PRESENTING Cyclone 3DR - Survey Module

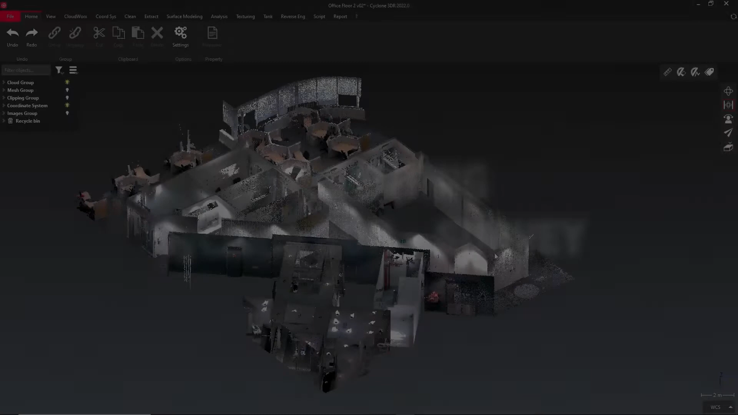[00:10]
The survey module provides you with a number of specialized tools for extracting useful
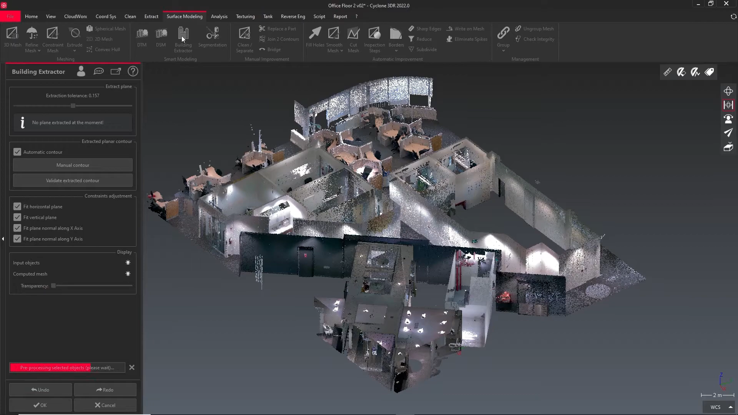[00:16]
information from your point clouds and analyzing your data.
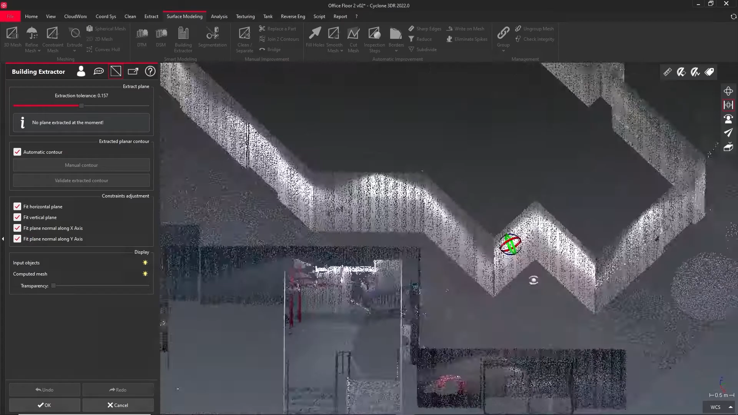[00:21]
It has some specialized tools for converting your point clouds into low-poly computer models.
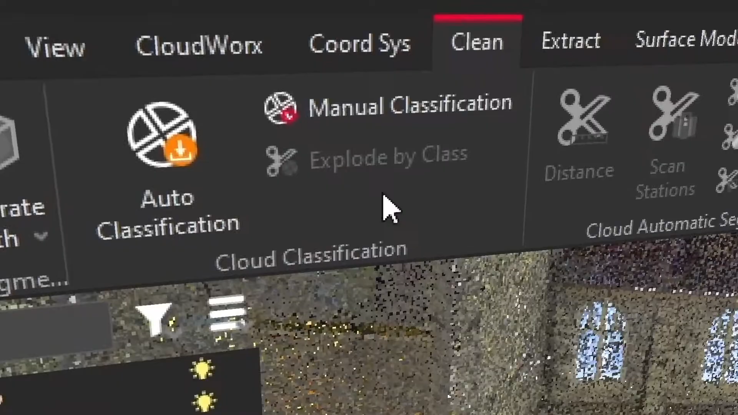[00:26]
It has some tools for classifying and filtering your point cloud data. It has a tool for measuring stockpile volumes and it has some additional texturing tools.
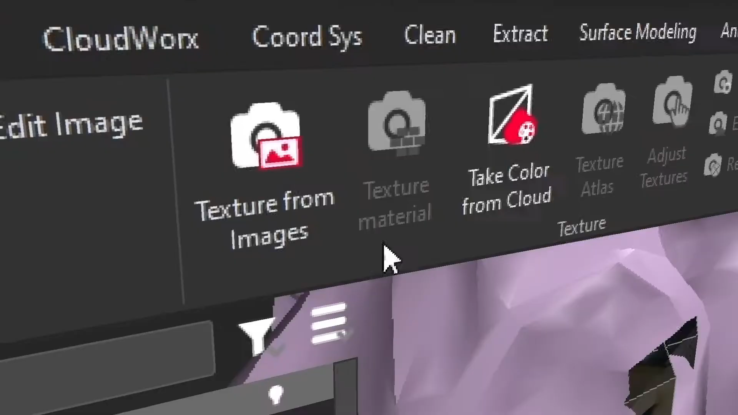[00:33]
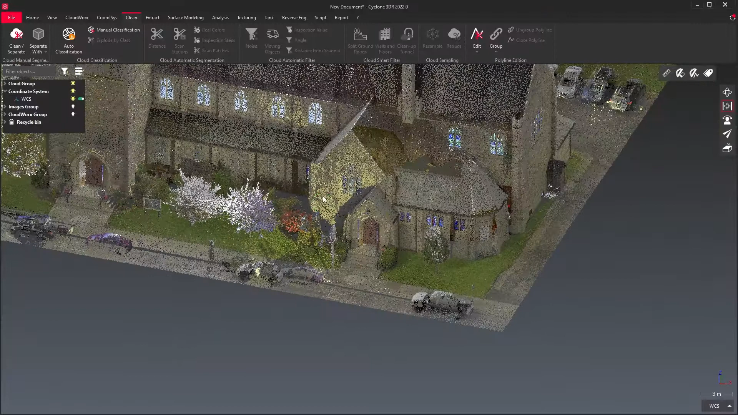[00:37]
The automatic and manual classification tools allow you to split your point cloud data into walls, floors, ceilings,
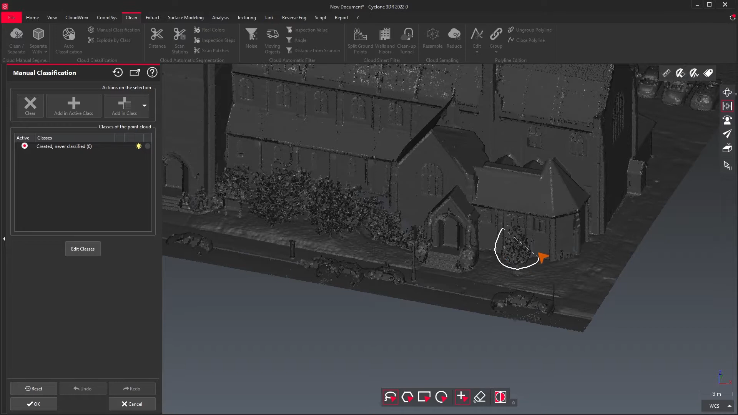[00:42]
foliage, power lines, fences, and any other category you choose.
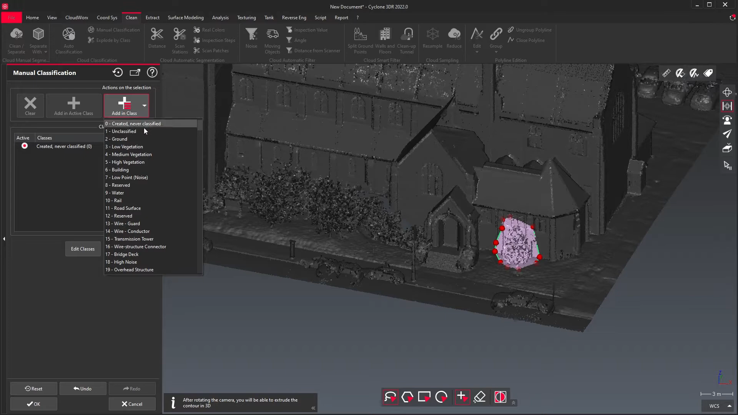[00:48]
The split ground points tool will extract the ground from your point cloud.
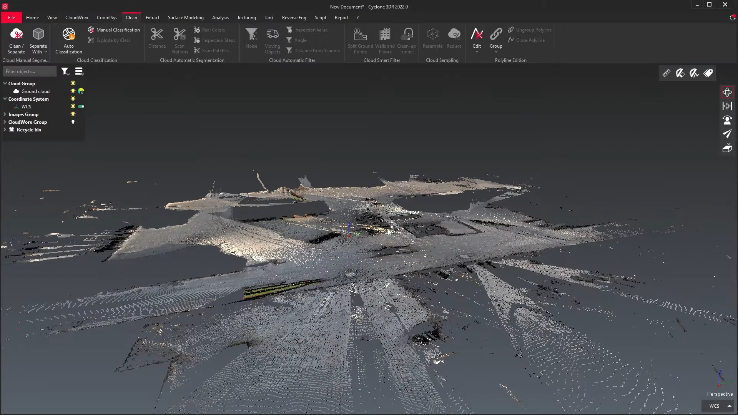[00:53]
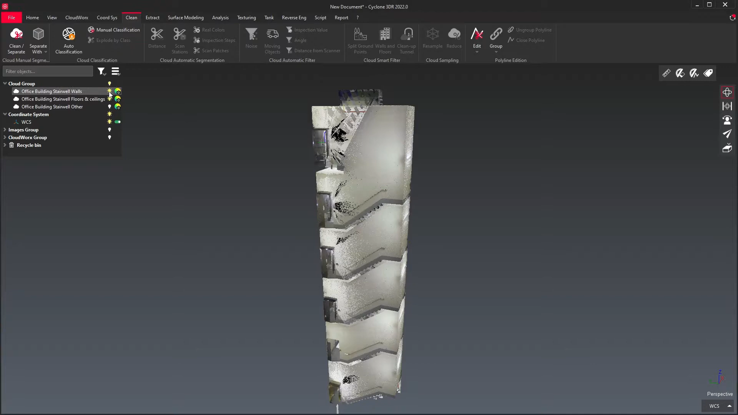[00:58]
The walls and floors tool will extract flat horizontal and vertical surfaces from your point cloud.
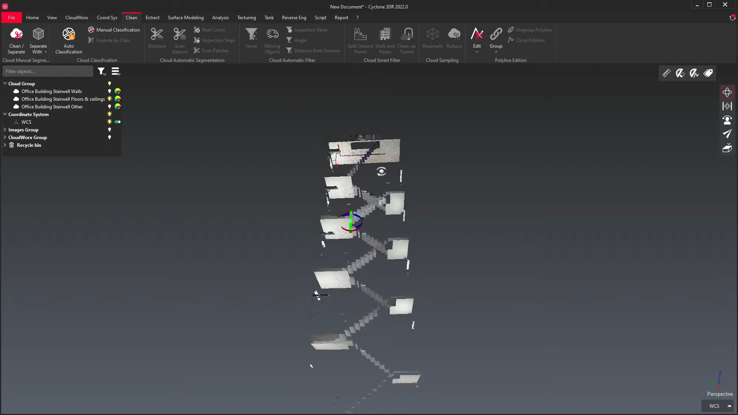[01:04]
The cleanup tunnel tool will remove noise and moving objects from a point cloud of a tunnel.
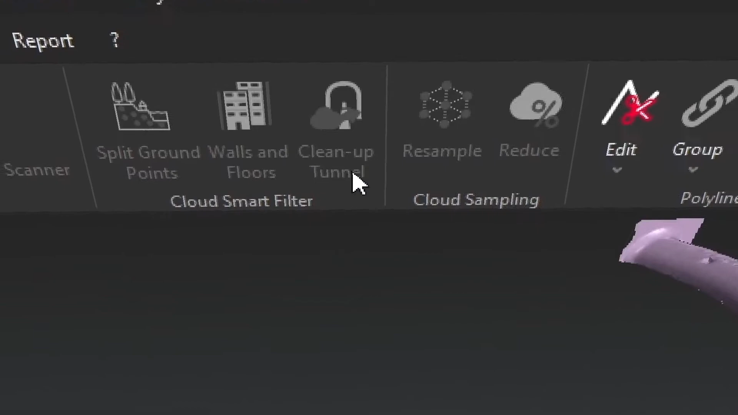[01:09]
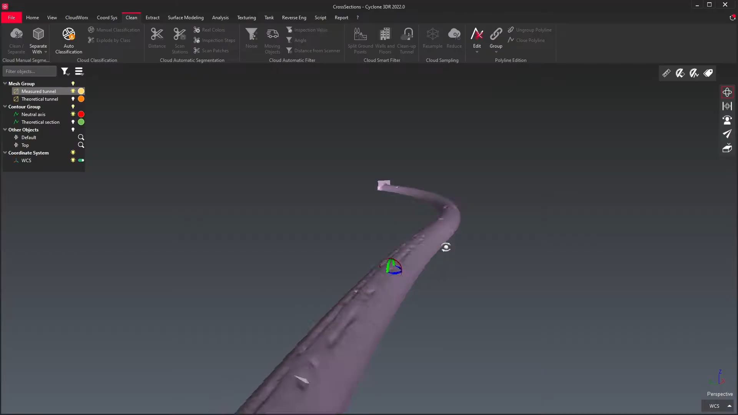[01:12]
It can also construct a mesh of the tunnel, ignoring the noise and moving objects.
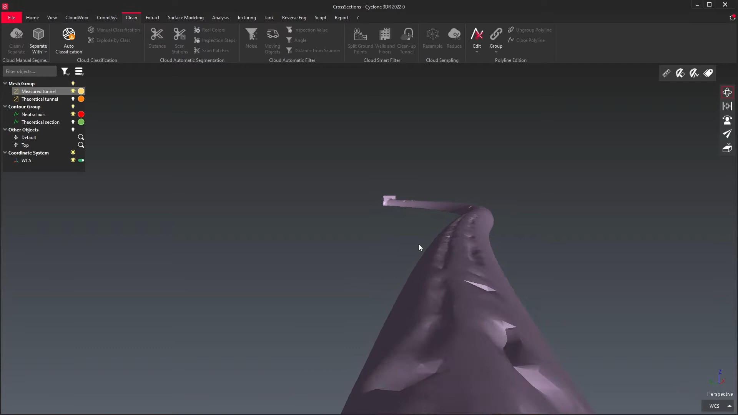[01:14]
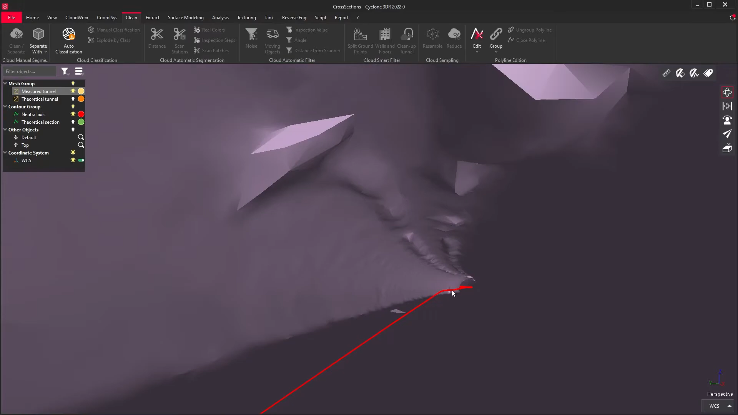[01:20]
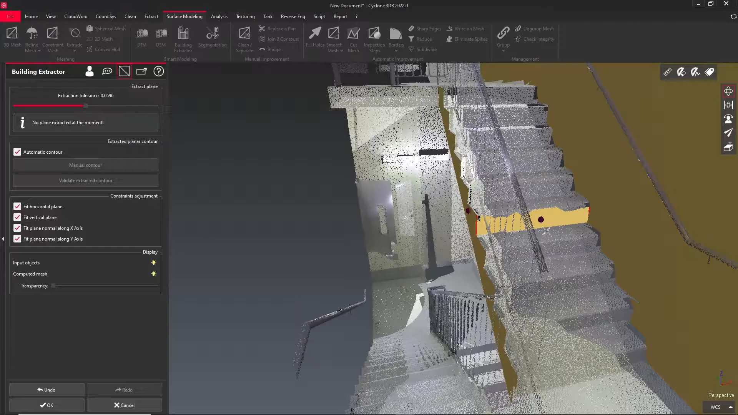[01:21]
the building extractor tool will allow you to click on any flat surface in your point cloud and convert it into a low-poly mesh.
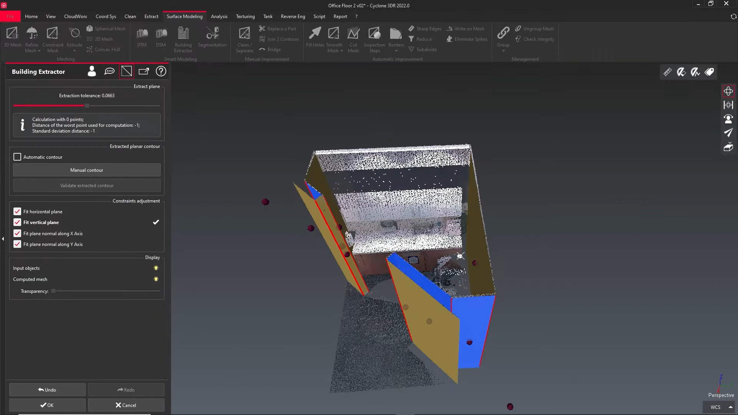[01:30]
Even if only part of a surface is visible, you should be able to extrapolate the entire surface.
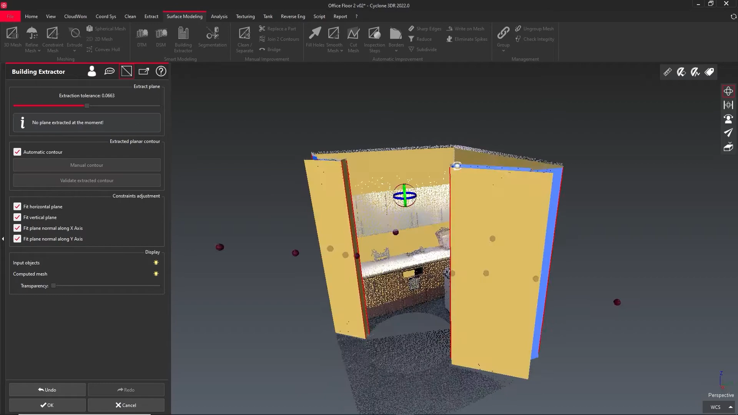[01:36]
The digital terrain model tool will create a mesh that approximates the ground level of your point cloud.
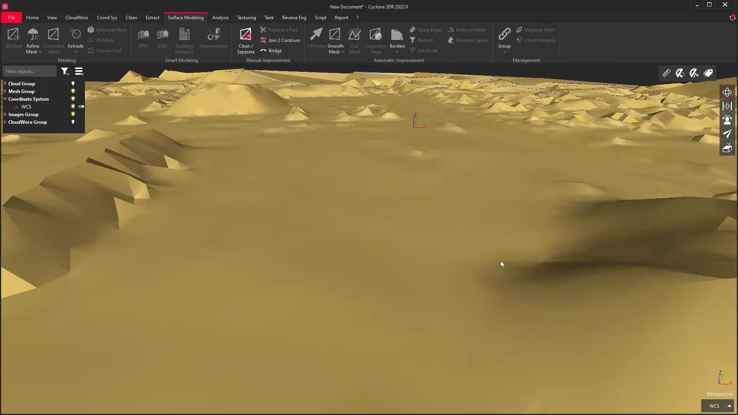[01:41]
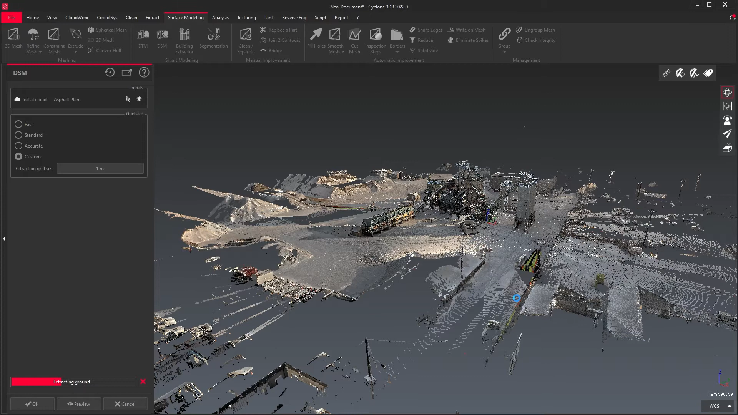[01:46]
The digital surface model tool will create something that resembles a shrink wrap model of your site,
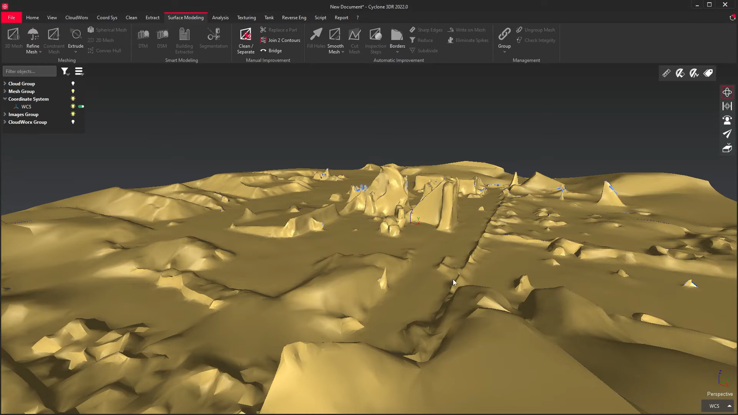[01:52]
which may have a considerably lower poly count than the ordinary 3D mesh tool. The surface analysis tool will allow you to determine how level a horizontal surface is,
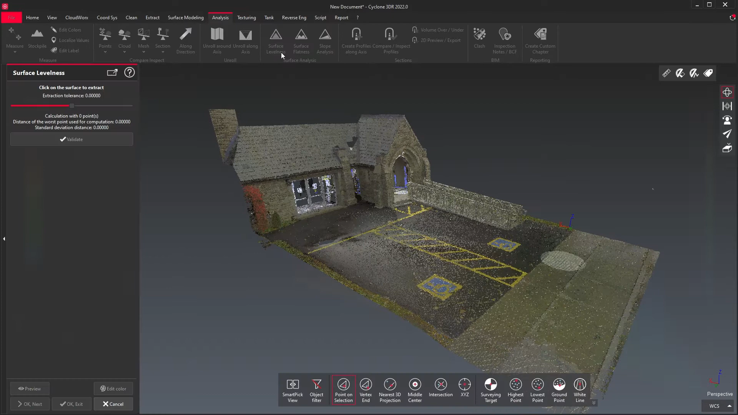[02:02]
how consistently flat a surface is, or how much a sloped surface or ramp deviates from horizontal.
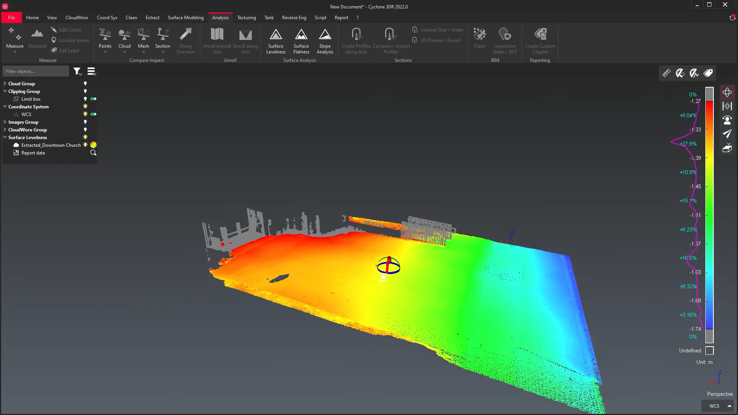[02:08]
The sections tool will allow you to create and compare profiles along an extruded shape.